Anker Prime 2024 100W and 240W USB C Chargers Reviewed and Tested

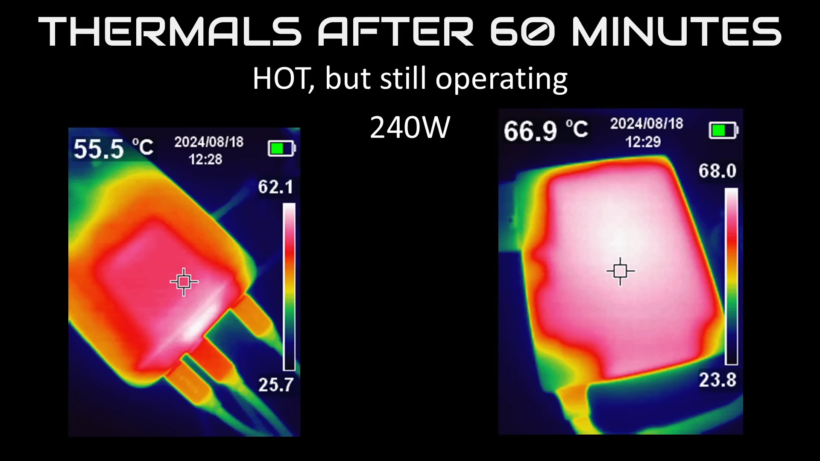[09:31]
You'll have to hot potato the adapter if you need to move it after asking for lots of watts though.
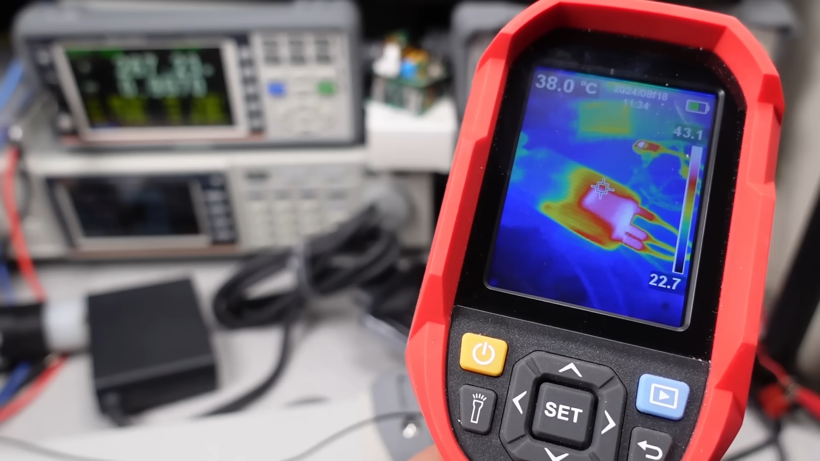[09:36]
On screen: spot 38.0°C
The 100 watt adapter was mixed. It ran for half an hour. It's good efficiency means that it didn't get that hot.
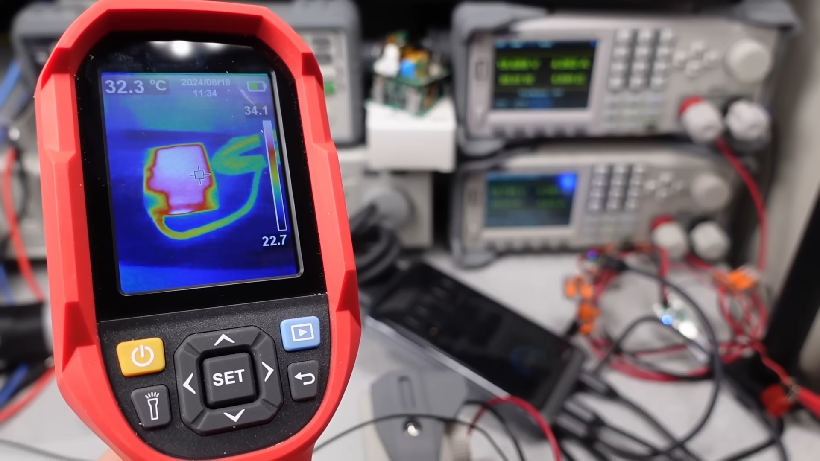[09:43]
On screen: spot 32.3°C
But after this point, it still initiated shutdown. So very similar to the Ugreen adapter last week, but not as hot. I'm not sure if this would always be the case, but just something to keep in mind.
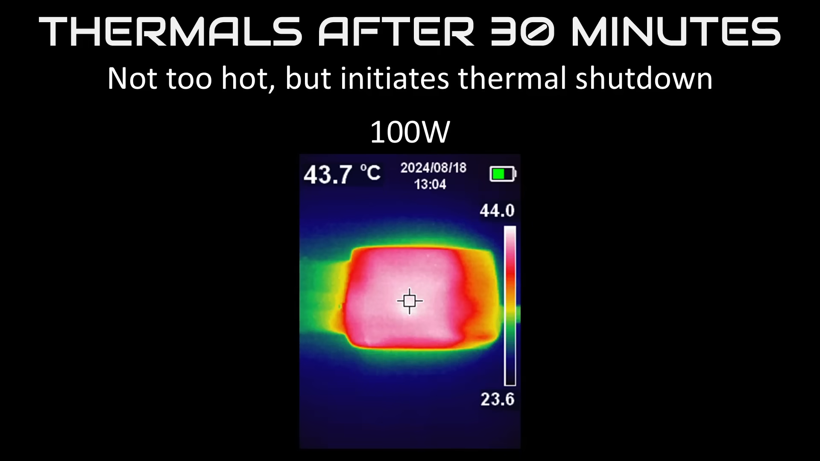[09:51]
On screen: spot 43.7°C
This isn't going to supply continuous power. Well, let's compare these things.